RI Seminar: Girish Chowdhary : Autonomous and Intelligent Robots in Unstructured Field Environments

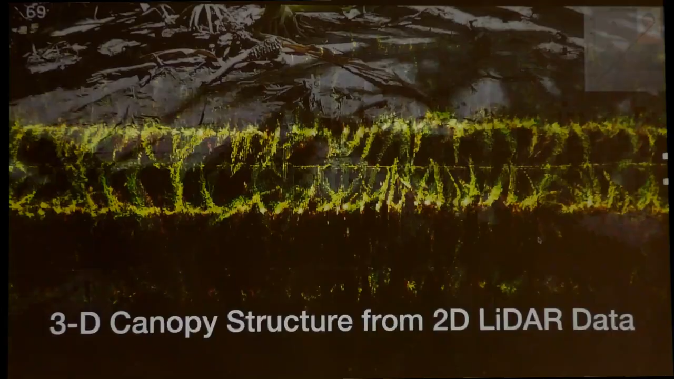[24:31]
The other things we've been able to do is taking that LIDAR scan from the back LIDAR and the odometry from the robot reconstruct 3D.
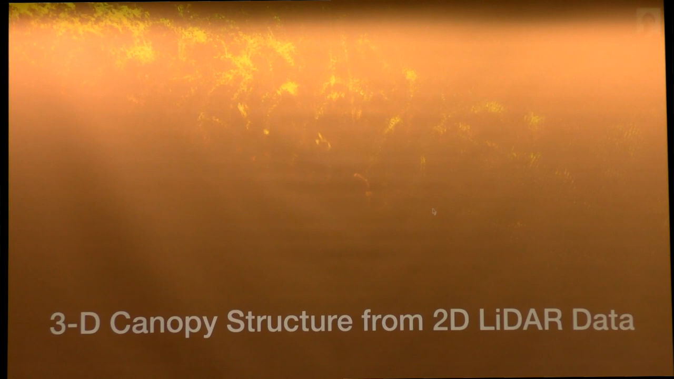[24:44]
The time's up. All right. Okay, we get the lights? So this is 3D reconstruction after the fact. It's essentially forward slam, right? So you take the odometry. So there's no corrections yet. You can probably run the corrections. This is something we're working on. But basically do a line scan and complete 3D reconstruction of the crop. So this is, you know, I think it looks really pretty. We're still trying to figure out exactly how to use it other than for height, which is pretty obvious.
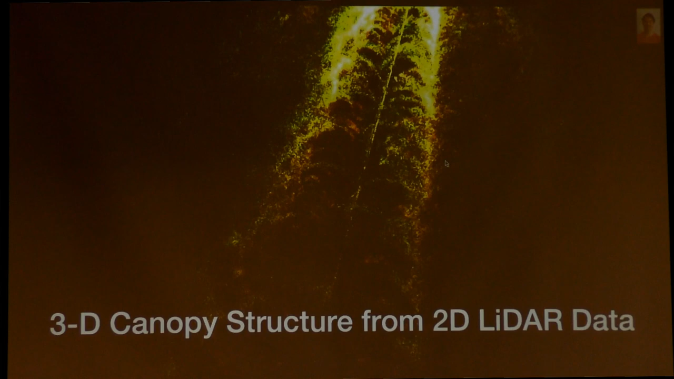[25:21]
But the breeders are really excited when they, oh my God, 3D reconstruction, right? So some of them, they're talking about this notion of like Google Earth view, or Google Farm view. So once you start connecting these LIDAR scans with pixels, you can basically like kind of sit in here.
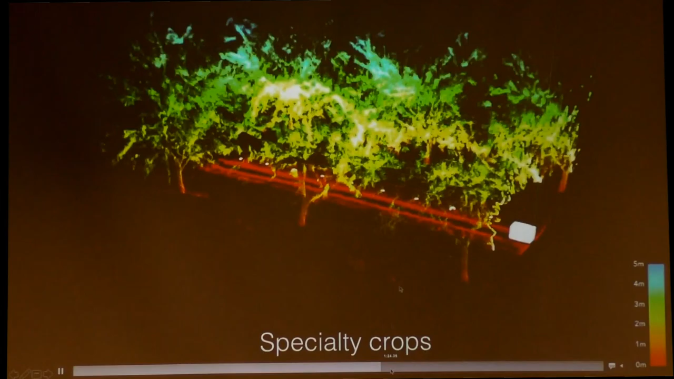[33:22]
Okay, so this is a 3D reconstruction. I think there's also a lot of space for improving the camera because if you're looking up, there's a lot of light shining onto the robot.